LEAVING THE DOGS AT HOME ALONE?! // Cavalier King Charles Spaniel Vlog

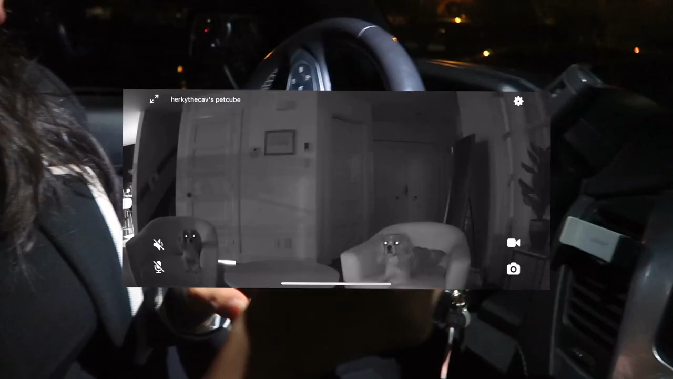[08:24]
Herky's here and Milton's there. Oh but it's dark. Your mom's there. Ask her to turn on the light. Should I talk to them or no? That's not confusing but you could talk to them? Yeah I can talk to them but if I talk to them I'm afraid that they're going to get confused. Okay this night vision is really cool but it's also very creepy. Look at their eyes. Ha! So funny. Hi girls. They're just chilling. They're so cute. Okay look mom turned the lights on and look at how bright it is all of a sudden.